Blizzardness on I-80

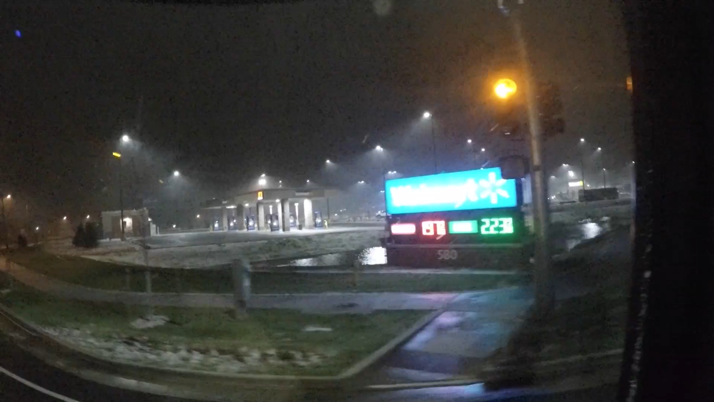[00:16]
Look how the snow is coming down underneath the street lamps. Look, they have to go down, make right, and come up like they did.
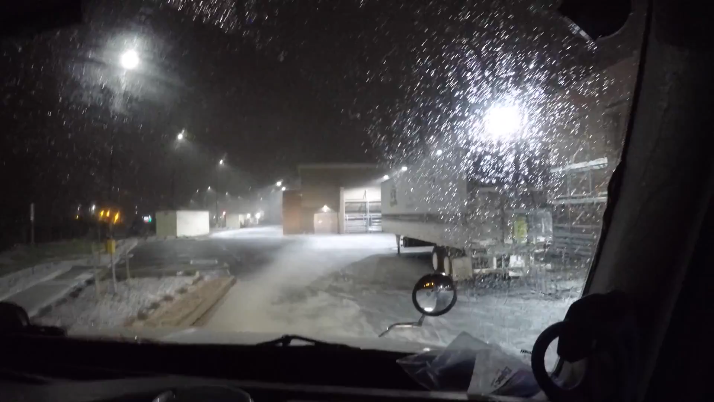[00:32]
What is that? I didn't see it.
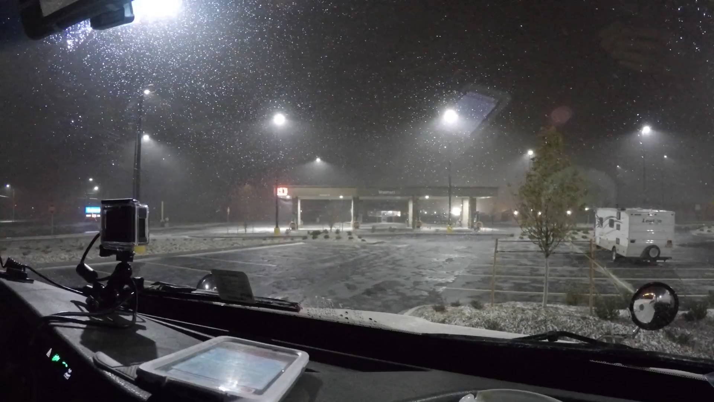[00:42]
That is amazing looking. Look how it's coming right underneath there. That snow is moving sideways. It's an early season blizzard. That's what it says.